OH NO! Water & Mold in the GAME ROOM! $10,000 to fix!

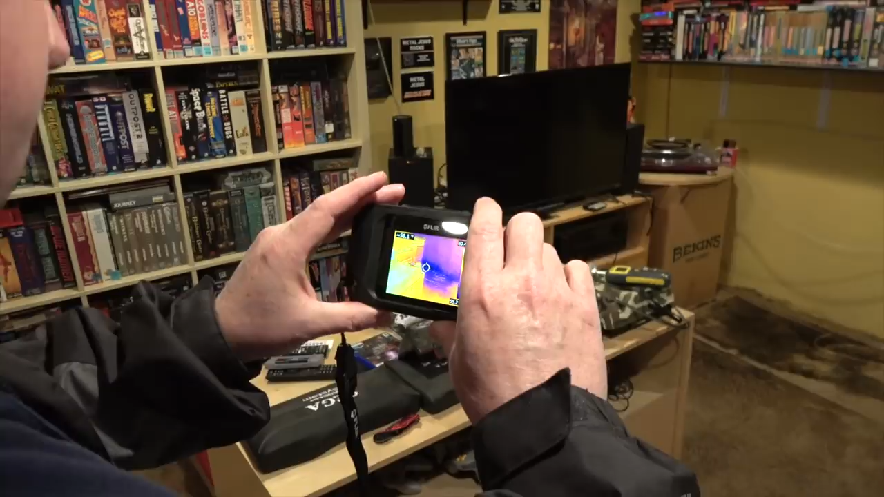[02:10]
he has this infrared camera that can see the differences in temperature inside of a wall pretty cool stuff because I guess if something is damp then it will technically